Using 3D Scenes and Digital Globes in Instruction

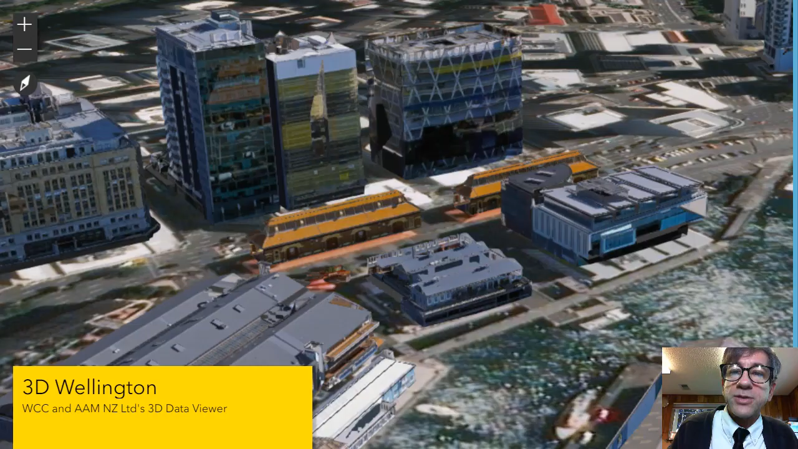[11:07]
Okay, here's another one. I want to visualize buildings.
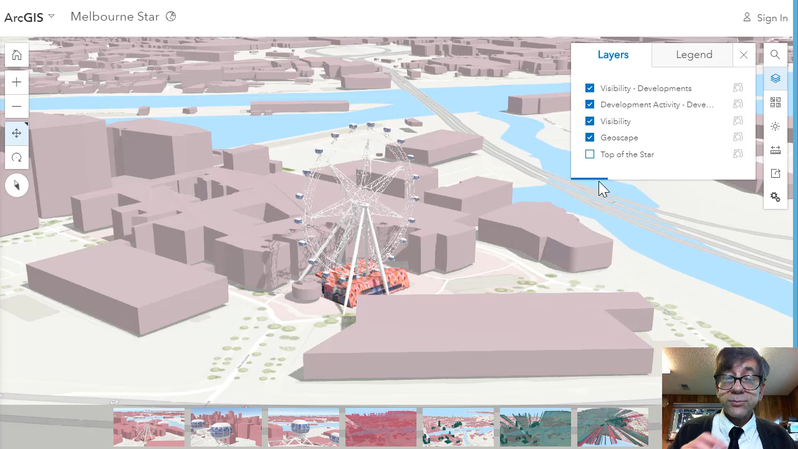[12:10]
I want to visualize which areas would be visible based on, this is an area that's being heavily redeveloped in the city. So if I built a type of building or other kinds of infrastructure,
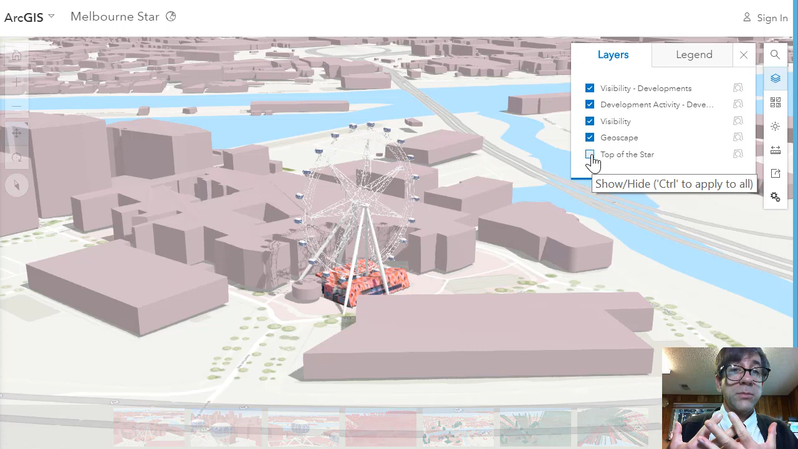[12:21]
what will I be able to be, what will I be able to see from the top of the wheel, and what would I now be blocked from seeing?
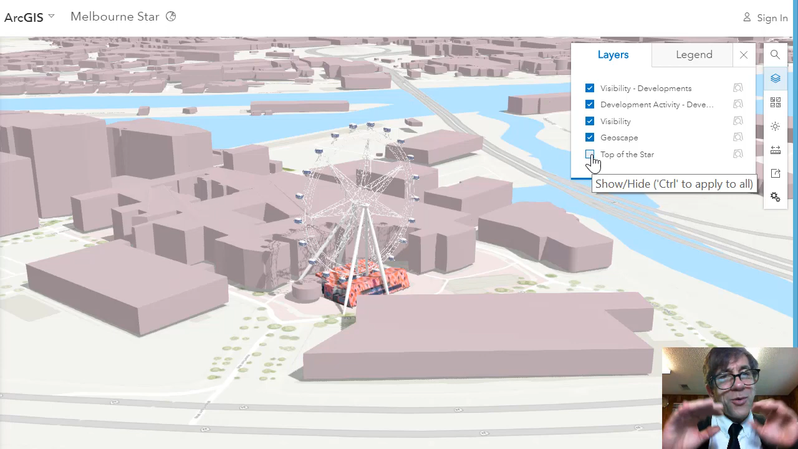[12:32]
So all kinds of interesting visualizations that you can do with these 2D and 3D maps.